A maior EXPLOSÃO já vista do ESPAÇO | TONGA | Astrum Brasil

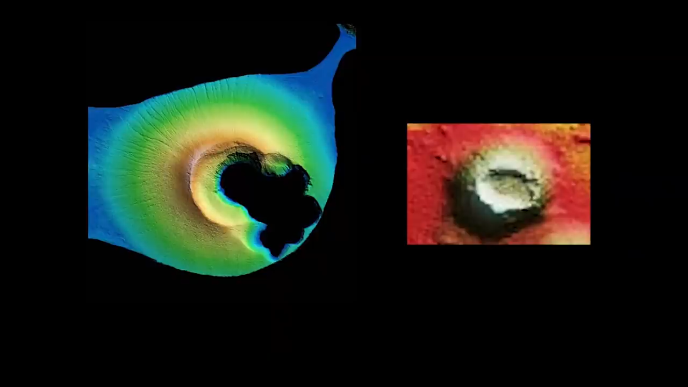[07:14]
Os cientistas queriam rastrear a erosão desta ilha recém formada no oceano para ver se há semelhanças com os padrões de erosão dos vulcões marcianos, potencialmente fornecendo evidências adicionais de que certos vulcões marcianos também já foram cercados por oceanos de água.